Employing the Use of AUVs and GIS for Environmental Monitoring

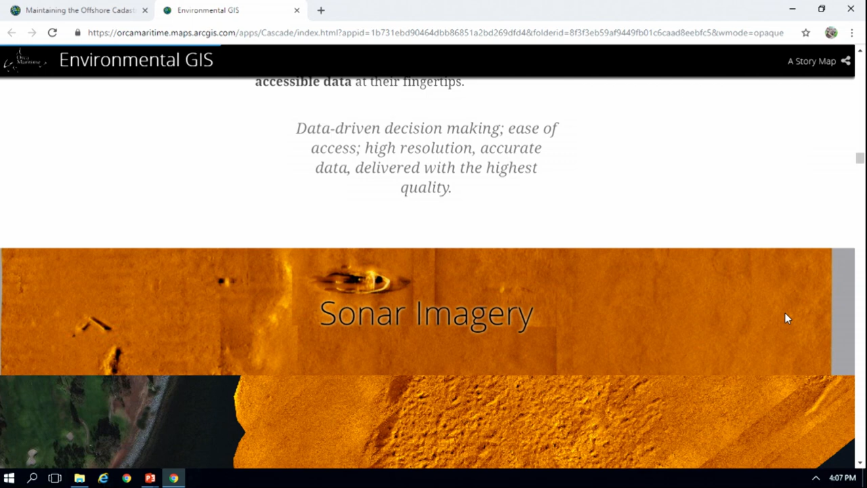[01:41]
So the sonar imagery that we collect, here's an example, and the texture in this sonar imagery can show the presence of seagrasses in the bay,
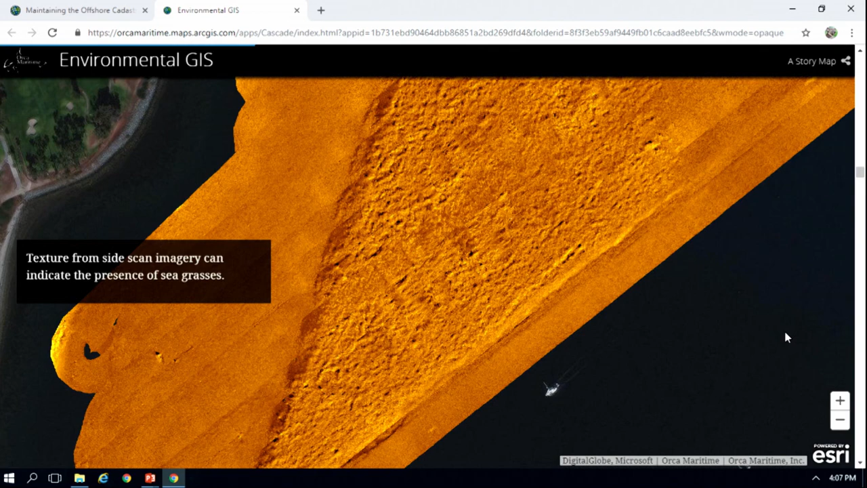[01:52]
and seagrasses are essential fish habitat as well as a habitat area of particular concern in San Diego Bay.
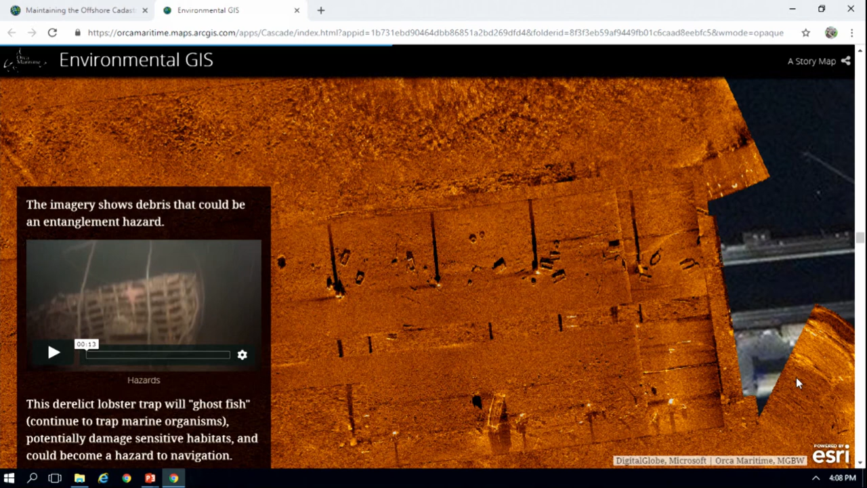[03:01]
and as you can see there's a lot of debris, and debris can be a real hazard, an entanglement hazard. So this is a lobster trap, and lobster traps will continue to ghost fish. There's also damaging sensitive habitat if there's any drag in that area,
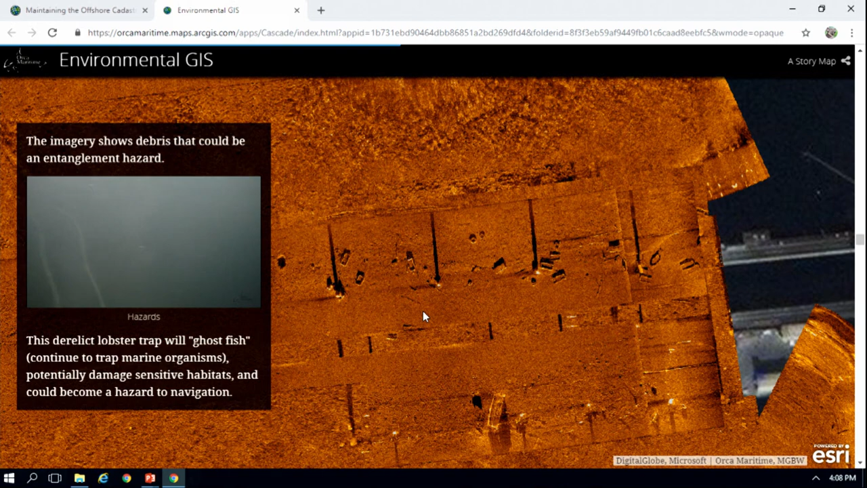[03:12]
as well as being a hazard to navigation, specifically if it's located in a harbor. So we wanted to be able to get a view as to what's going on underneath of the water.